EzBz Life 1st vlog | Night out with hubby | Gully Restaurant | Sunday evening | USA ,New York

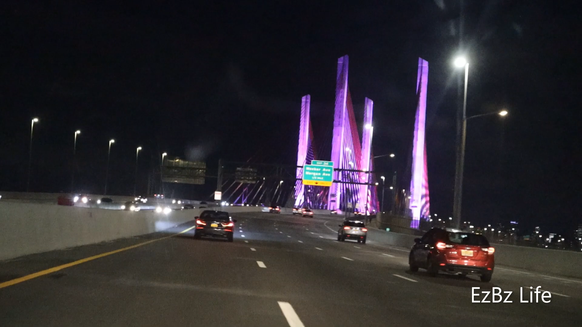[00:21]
Ekhon apnara je breeze ta dekhte pacchen seta hocche cascas to breeze. Eta apnara dekhte parben, ami ektu pechoner dike gelam, diner to view apnake diyeche,